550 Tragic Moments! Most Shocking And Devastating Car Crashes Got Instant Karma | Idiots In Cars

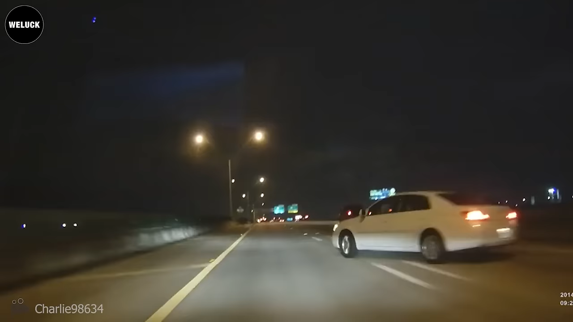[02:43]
Oh my, looks like mechanical failure. The whole time the vehicle was veering left, the left front tire was actually pointed to the right.